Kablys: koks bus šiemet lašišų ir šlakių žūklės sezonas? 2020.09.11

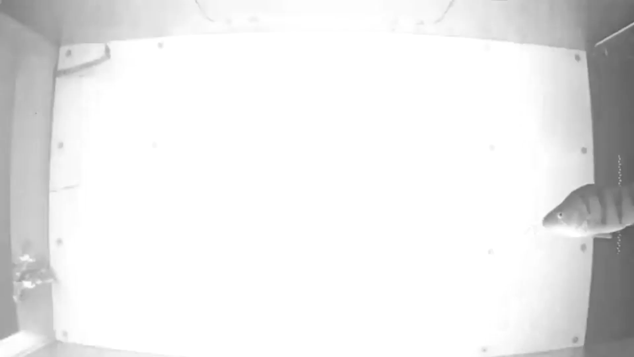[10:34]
Tai žuvitakis tikrai nėra labai didelio pločio ir visos žuvis
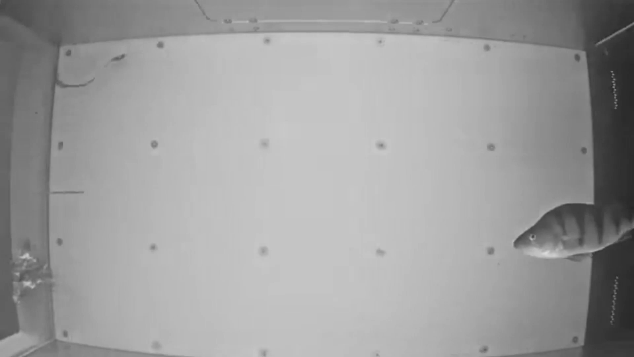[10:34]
nukreipiamos į grubiai tariant tokį televizoriaus didžio langą,